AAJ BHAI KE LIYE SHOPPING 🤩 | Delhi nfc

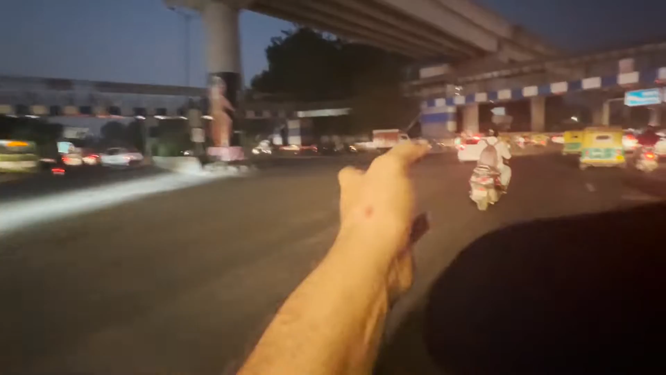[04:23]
कर दो कि अलिज दोड़ी तो कि अधर देदेटा है कभी कभी चलता हुआ रशह है मतलब प्रहिं घुका नहीं वह चल रहा है तो आपने को इतनी दिक्कत नहीं हां ओग है